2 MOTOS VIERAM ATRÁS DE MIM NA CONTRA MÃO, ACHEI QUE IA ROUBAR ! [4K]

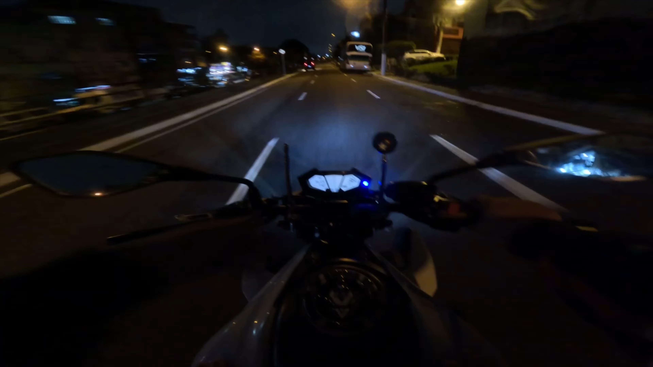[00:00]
diretão nas entreguinhas. Pode ficar suave, não vou esticar não. Vamos nas entreguinhas de pizza.
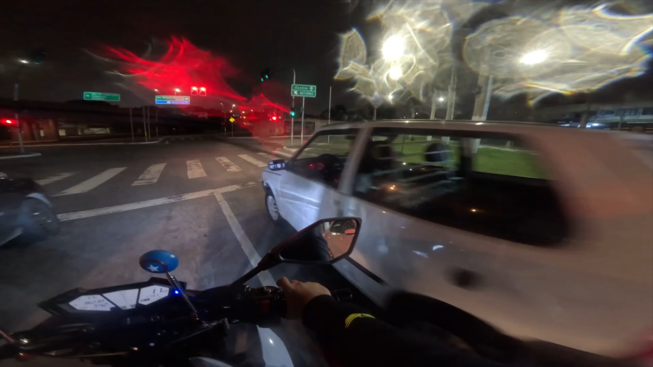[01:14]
Deixa a viatura vir na milhão, olha lá. É a polícia lá.
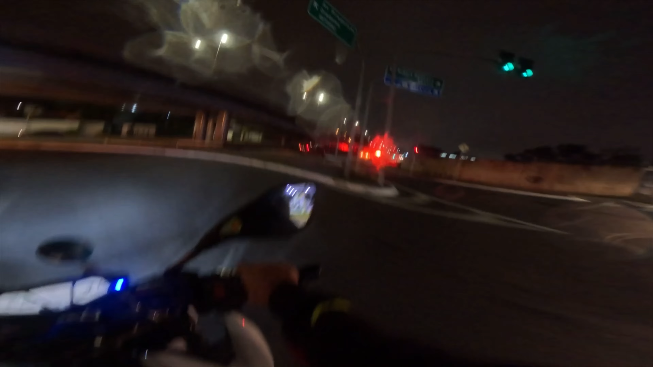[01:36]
Carro roubado, deve ser. Deve ser roubado o carro.
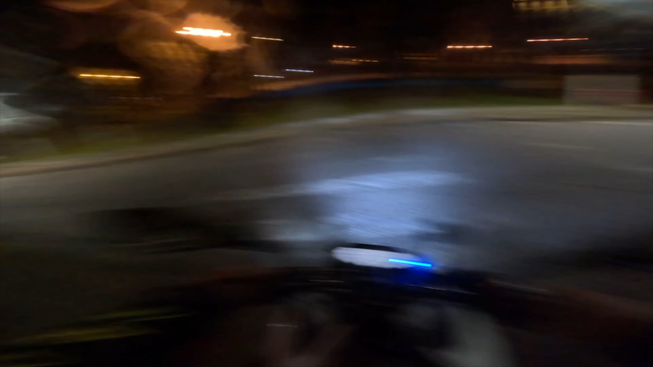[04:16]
Que? Tem duas motos aqui, ó, tá vendo? Olha os garrafas do retorno aqui, ó.
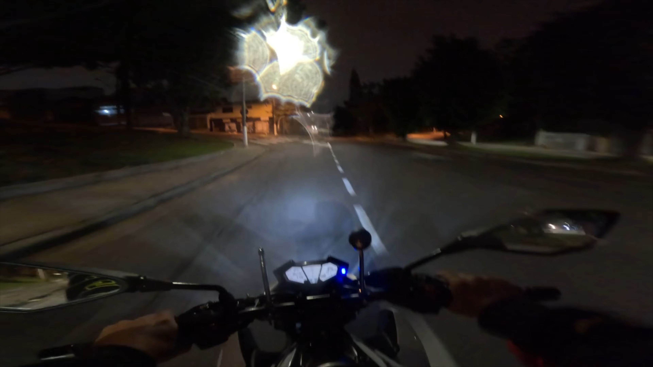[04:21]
Nossa!
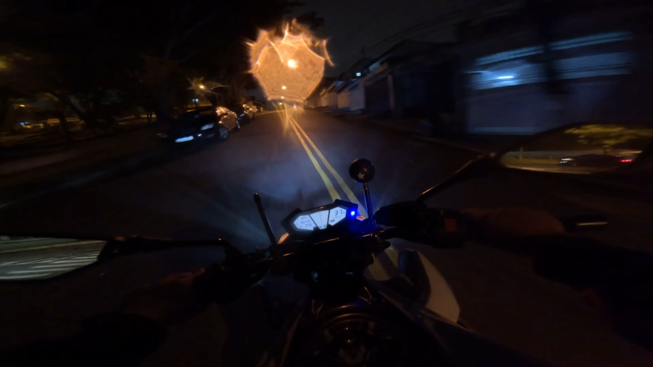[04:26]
Nossa! Nossa! Nossa, acelera pra pizzaria, né? Os caras tá de meia mesmo. Os caras vão chegar rapidão, ó. Olha os caras, tá subindo aqui. Nossa, bebê, você é foda, tio. Você tá aqui? Tá, tá vindo aí. Vamos ver.